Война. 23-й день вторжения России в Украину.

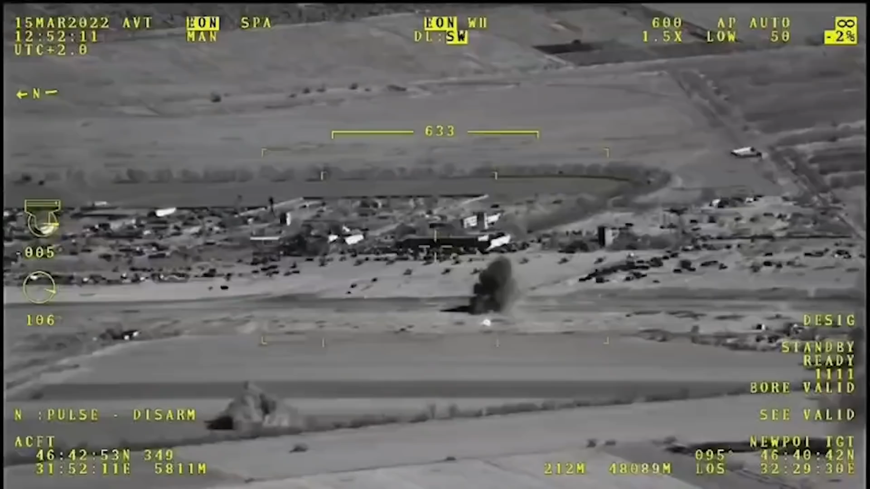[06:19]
Украинские байрактары отслеживают вывод войск и, похоже, подбили все зенитно-ракетные комплексы БУК, что позволяет им постоянно наносить удары по колоннам русских.
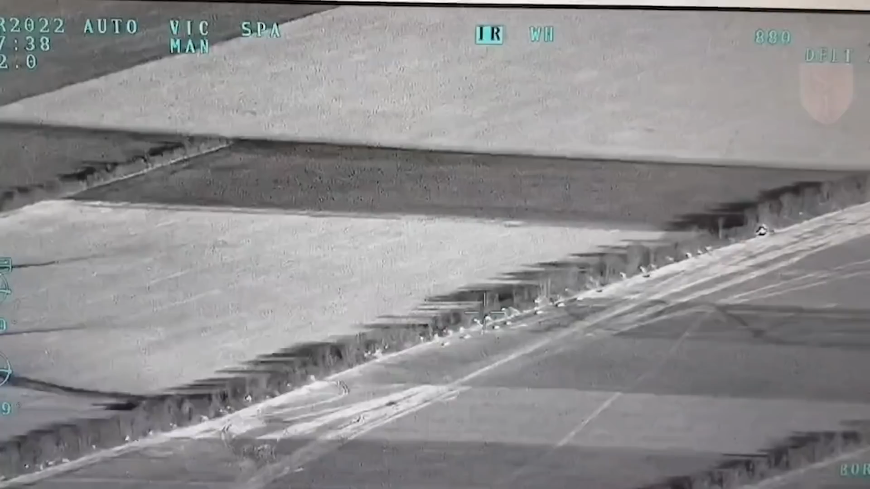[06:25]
В Херсоне россияне были заняты эвакуацией поврежденных вертолетов,
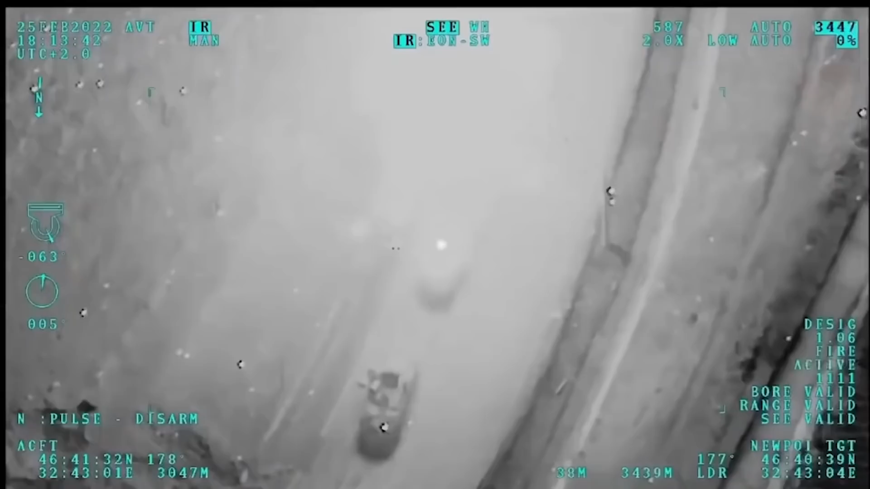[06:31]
уцелевших после обстрела украинской артиллерии местного аэропорта.